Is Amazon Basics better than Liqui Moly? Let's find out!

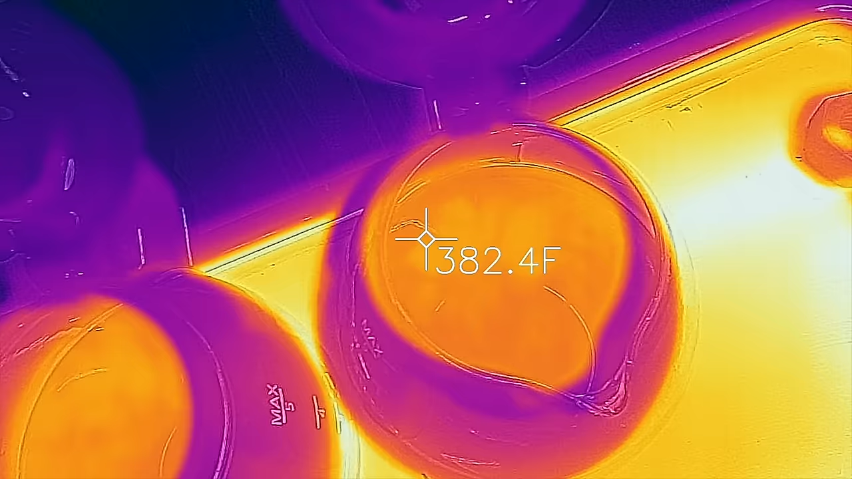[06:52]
On screen: spot 382.4°F
throughout the test I'll be measuring the temperature of each oil container just to make sure the temperatures of each oil are very similar. Throughout the test, the amount of vapor coming out of each container appeared to be about the same.